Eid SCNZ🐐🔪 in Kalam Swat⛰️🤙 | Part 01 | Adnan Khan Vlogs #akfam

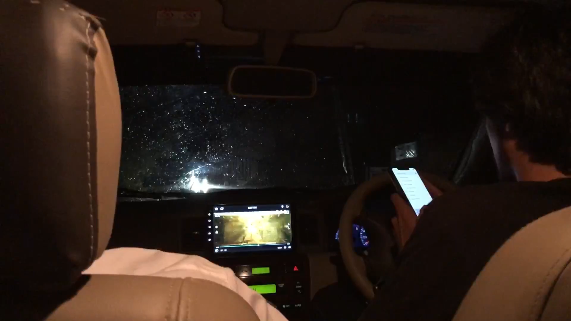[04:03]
लेकिन अभी बारिश स्टार्ट हुई है और आगे जाना जो है ना वो बहरीन तक लगेंगे तकरीबन 45 मिनट,